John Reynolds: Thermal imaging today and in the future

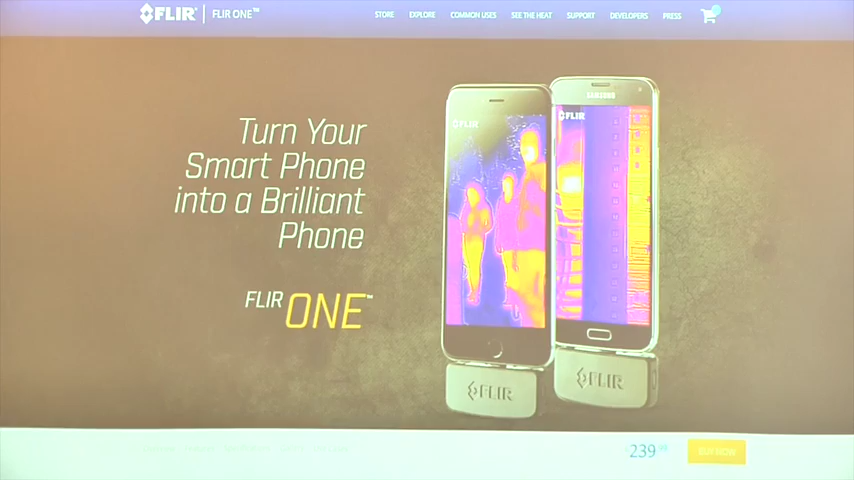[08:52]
You can get them cheaper. It will snap into your Android and your iOS phones. It's what we might call an entry-level thermal imaging camera. It won't give you everything. But if you're, for instance, in a situation where you want to have a quick look at a hotspot, get out that apparatus, and it will give you a visual indication of a hotspot that you're looking at. You won't get huge amounts of thermal detail, but dependent on your application depends on what detail you can glean.
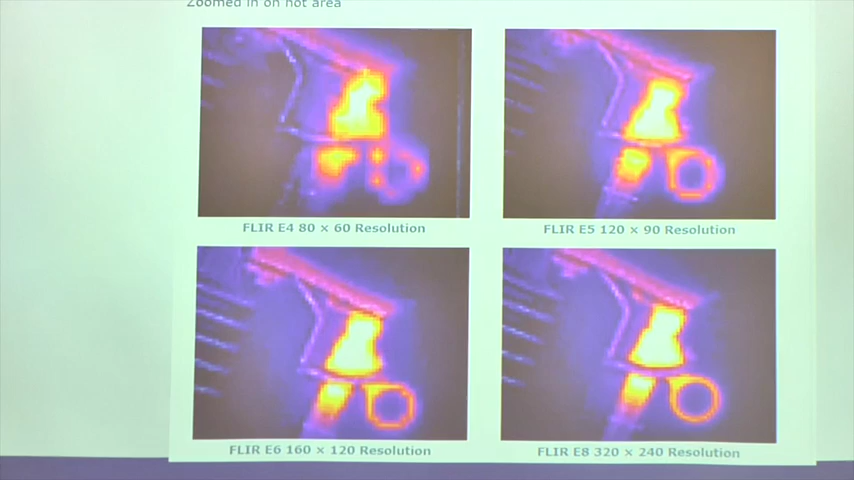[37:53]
those pixels are. If you ever look at a thermal imaging camera, it will have a pixel pitch or it says instantaneous field of view and then it's done in milliradians.
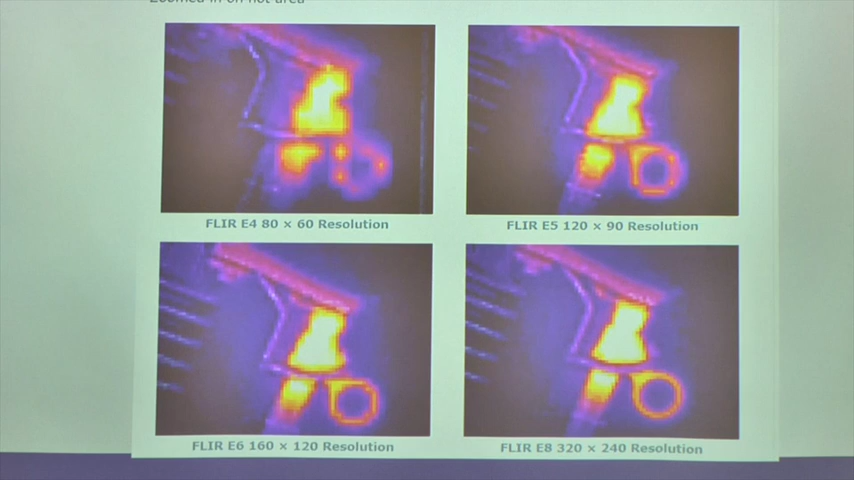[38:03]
If that confuses you, all that is is what your individual pixel size is at one metre.
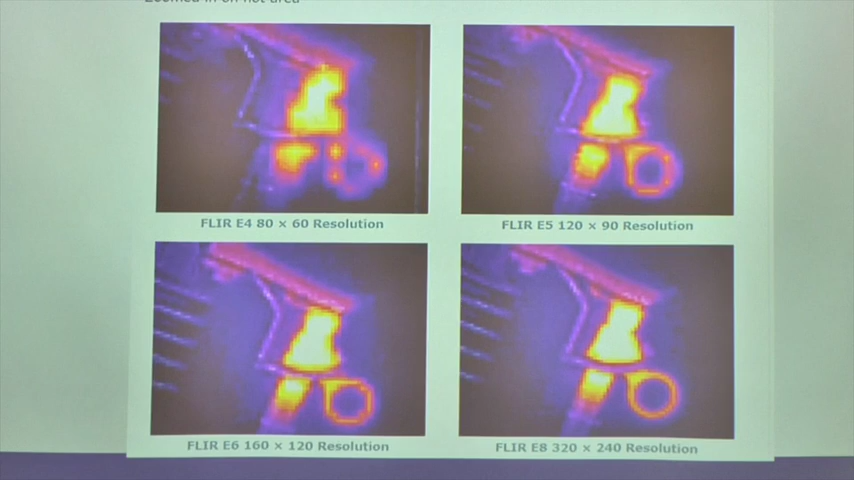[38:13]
So if it's 0.62 milliradians, that means that at one metre, one pixel on your camera is 0.62 of a millimetre.